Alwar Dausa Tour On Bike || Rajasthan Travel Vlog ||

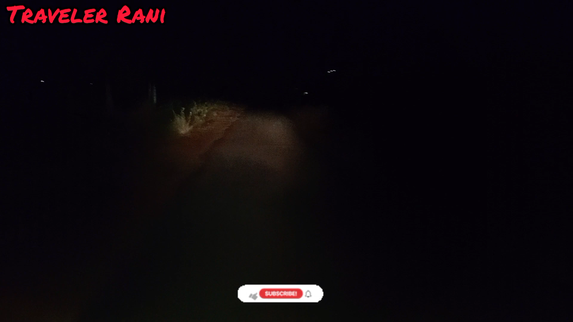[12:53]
है और अभी तक मेरा सफर जा रही है कुछ भी दिखाए निजरा है सुंसान जनल है तेज हवाय चल रही है सननन सननन खौफ नाख रोड़ है तो दोस्तों यह आ गया बांदी कुई कस्बा